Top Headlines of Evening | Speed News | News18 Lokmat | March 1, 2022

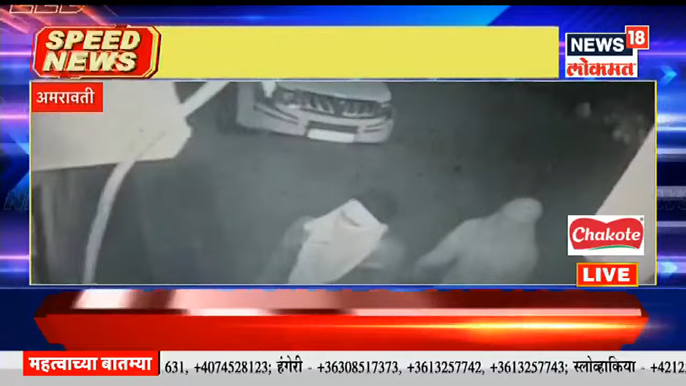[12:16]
अमरवाती जिल्यातिल चांदुर बाजर तलू केतिल तल्वेल गावात मधिरात्री चा सुमारास एकाच रात्री दोन बैंका फोर्डने तल्या यात
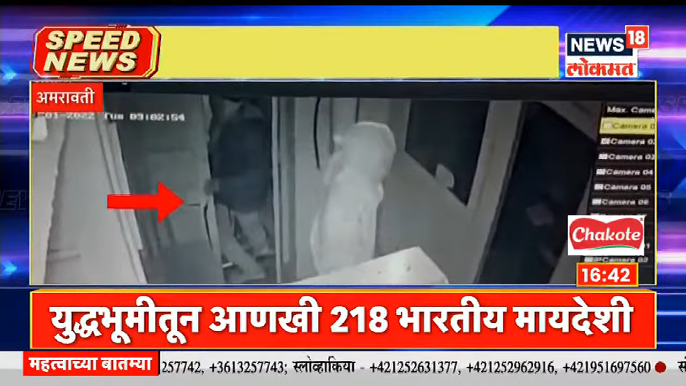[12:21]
चोर्टे रोखरकमे चा लोकर परेंत पोहुचू शकले नसल्याना बैंके तील रोखरकम सुरक्षिता है बैंकेंचा CCTV मधे तीन चोर्टे कईच जालेले आहे ताणी आता पोलीस चोर्टेंचा शोध घेता है